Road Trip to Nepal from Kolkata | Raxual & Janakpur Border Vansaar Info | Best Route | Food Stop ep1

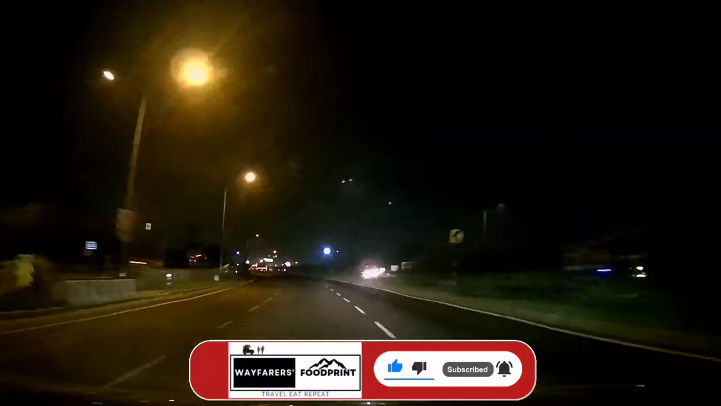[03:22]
এছাড়াও এই বর্ডারে লরি ও অন্যান্য গাড়ির চাপ যথেষ্ট কম থাকে।
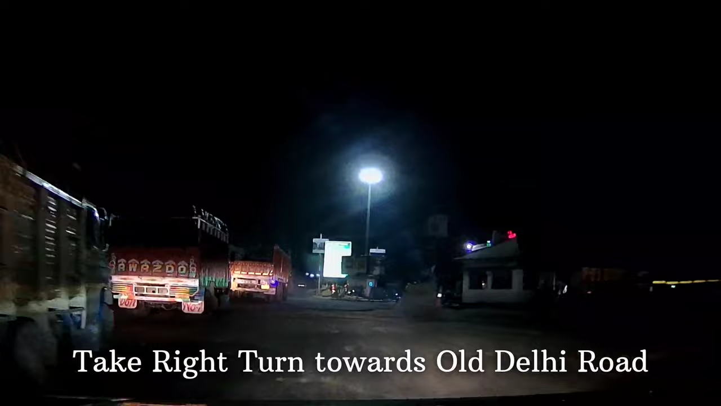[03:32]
দুর্গাপুর এক্সপ্রেসওয়ে ধরে ধানবাদ যাওয়ার রাস্তায় বর্তমানে 4 লেন থেকে 6 লেন সম্প্রসারণের কাজ চলছে। তাই আমরা ডানকুনি থেকেই ডান দিক নিয়ে ওল্ড দিল্লি রোড হয়ে প্রথমে মগরা,
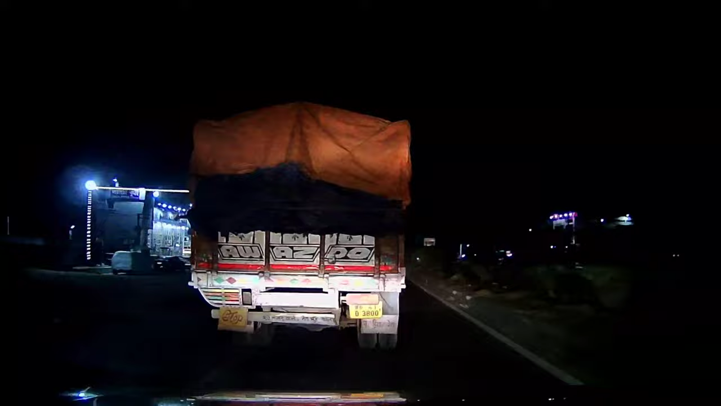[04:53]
তাও ভোরের লরির ভিড় কাটিয়ে কোনো ক্রমে এগিয়ে যেতে থাকলাম।